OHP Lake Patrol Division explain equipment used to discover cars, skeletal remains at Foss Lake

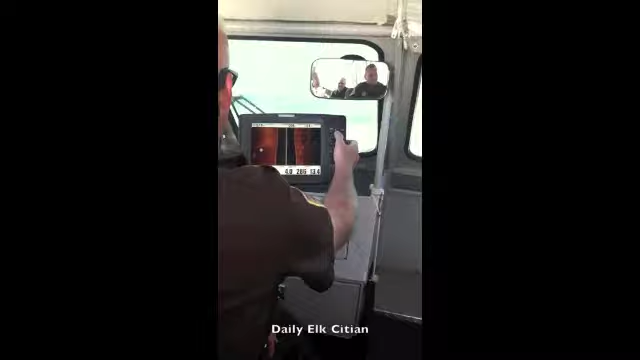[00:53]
Actually, there's two there. You can see that nail right over there. That almost looks like a body.
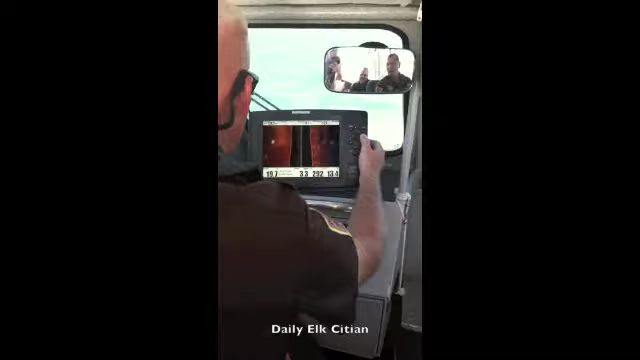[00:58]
Yeah. You see, you can almost, you can make out some lake there.
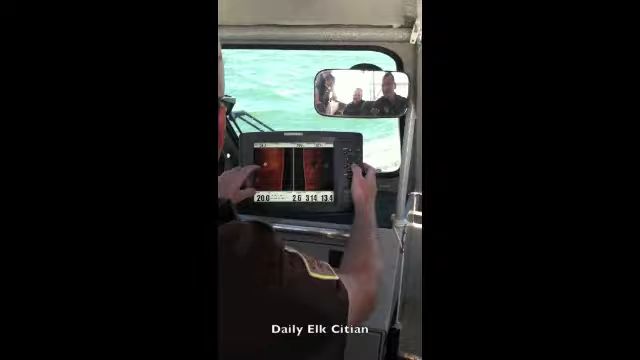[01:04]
Yeah. If we were searching for a body.
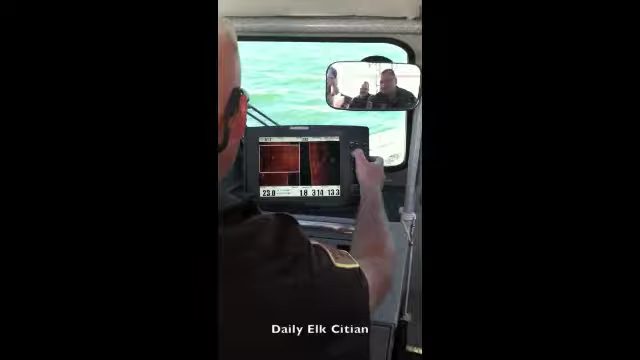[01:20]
You see how this one up here in this floor. Yeah. It works. That's typically something that, you know, if we had, a lot of it goes back to your interviews, you know.
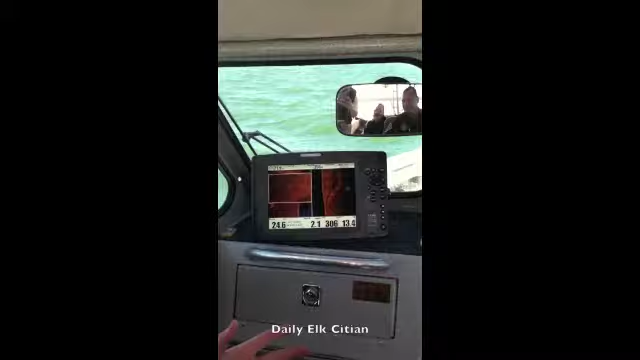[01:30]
Yeah. You know, figuring out, okay, this is a good location. So then we get on the water with our equipment and start scanning.
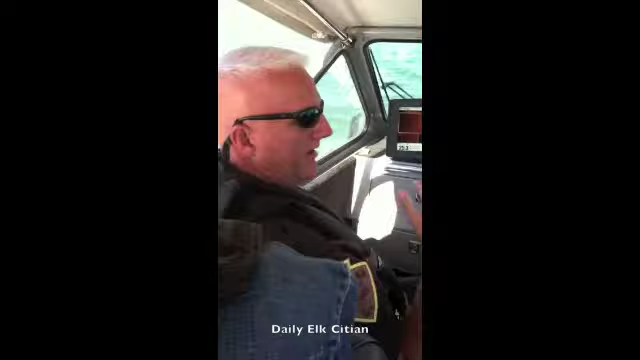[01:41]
That would be a target. We would take several sweeps across there and get different angles of it to determine whether or not that would be a good target. It actually probably is. It's probably two logs laying side by side with a rock at the top.
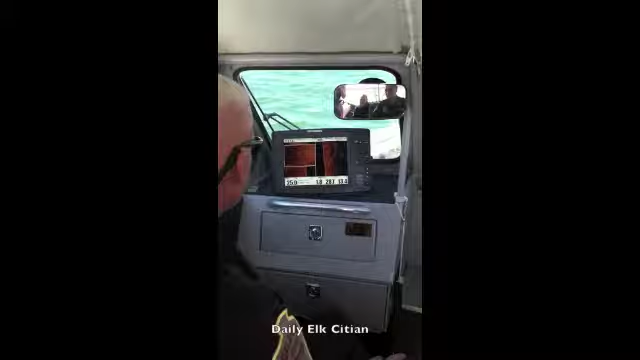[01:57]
Yeah. Yeah. Because you can measure that right there to see what that, see how long that is.
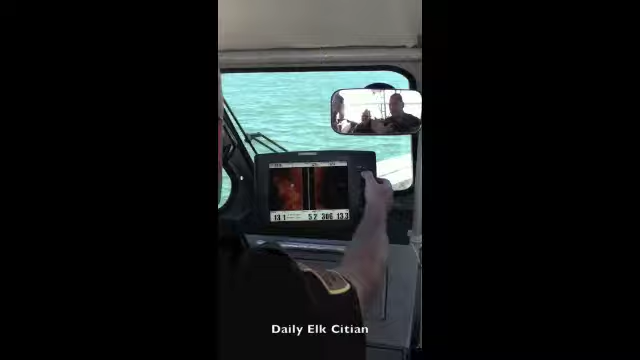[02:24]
But it may just be, you know, it's a rough way, so it's hard to, you know, give that good signal. It's two pieces or something.
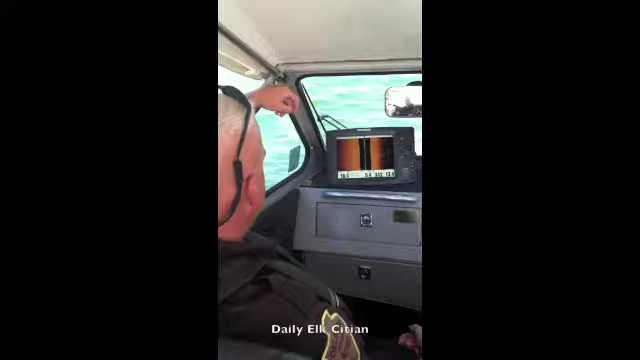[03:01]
Pretty much exactly where something is at. If we drop a buoy on it and send a diver down, a lot of times, we'll drop a buoy right on it as well.